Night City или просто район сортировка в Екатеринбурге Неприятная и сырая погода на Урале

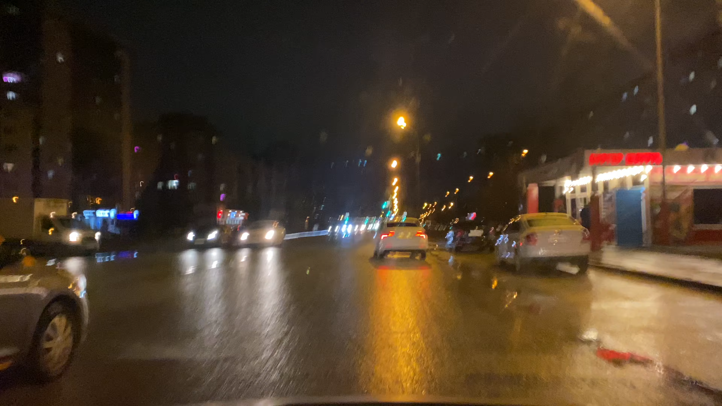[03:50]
Дурачок, что ли, блин, вылазит он передо мной. Вот видите, человеку плевать. Ему просто-напросто плевать. Он же меня прекрасно видит. Но ему просто все равно на меня было. Ему надо ехать и все.
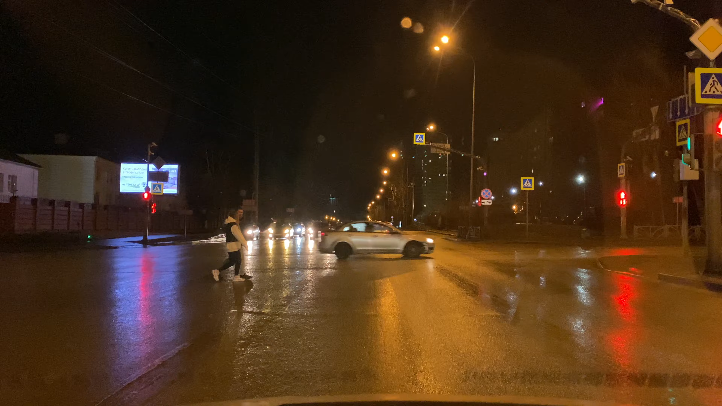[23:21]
Ну вот оно даже отражение в реальности, видно, что оно светлое, белое, не такое синее, как вот на записи. Интересный момент.